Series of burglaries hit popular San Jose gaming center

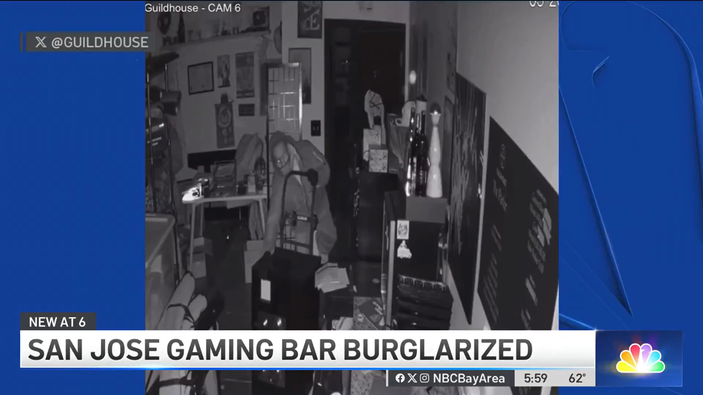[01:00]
with thieves cutting through the back entrance, breaking into the office, and literally wheeling away the company's safe on a dolly, all while avoiding alarms and sensors.